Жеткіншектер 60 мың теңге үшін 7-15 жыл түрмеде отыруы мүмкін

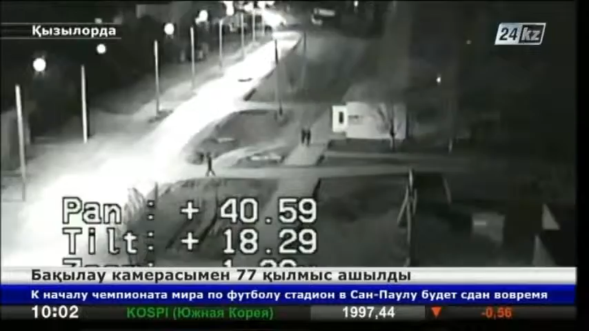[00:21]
Түн жарымда қауырт жүрісті қош жегетті жедел басқару орталығында кезекшілікте отырған бақлаушы инспектор Руслан Дәулет байқап қалады. Оған қаладағы бөкмекерлік кенсенің бірін суық қаруланған ек адамның тонап кеткен туралы қабарлама түскендіктен әлгі қаранғы көшелермен бой тасалап бара жатқандар тексеру үшін әріптестеріне нұсқау береді.